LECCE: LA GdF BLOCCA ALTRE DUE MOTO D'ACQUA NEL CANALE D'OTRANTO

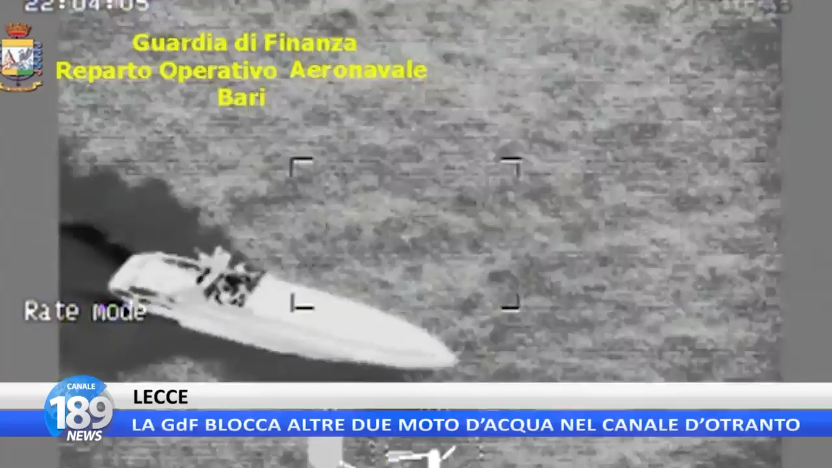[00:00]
Ancora una nottata movimentata nel canale d'Otranto fra il 30 e il 31 agosto. Due potenti acquascooter sono incappati nelle maglie del dispositivo di vigilanza quotidianamente dispiegato dal reparto operativo aeronavale di Bari, coordinato con il gruppo aeronavale di Taranto. Le due veloci moto d'acqua sono state intercettate poco a largo di San Foca
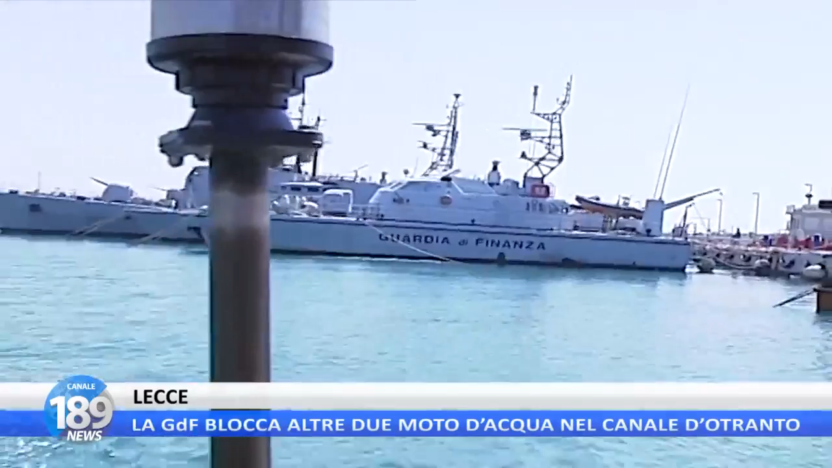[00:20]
da una motovedetta delle fiamme gialle che perlustrava quel tratto di mare.
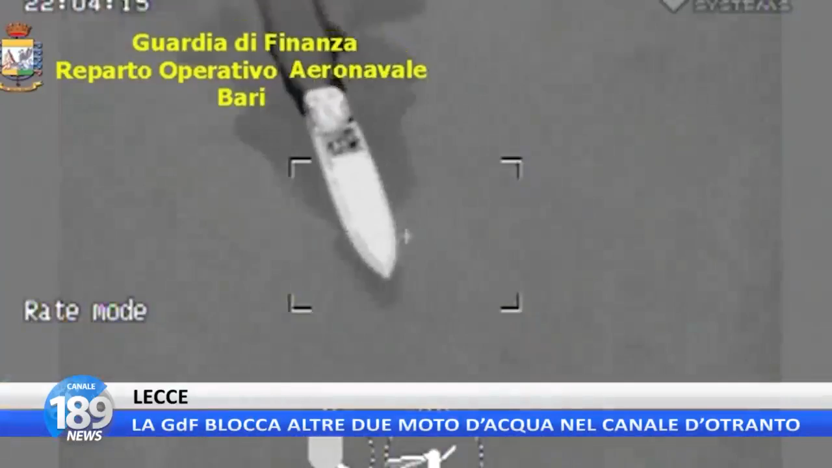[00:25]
Alla vista della motovedetta i due acquascooter hanno aumentato subito la velocità per sottrarsi al controllo. Ne è scaturito così un movimentato inseguimento notturno conclusosi con il fermo il mare del primo mezzo con a bordo un giovane scafista albanese e il rintraccio del secondo mezzo abbandonato dall'altro scafista in fuga nei pressi di Punta Cassano, comune di Melendugno, da una pattuglia dei finanzieri del comando provinciale di Lecce che nel frattempo era stata attivata via radio dai colleghi in mare.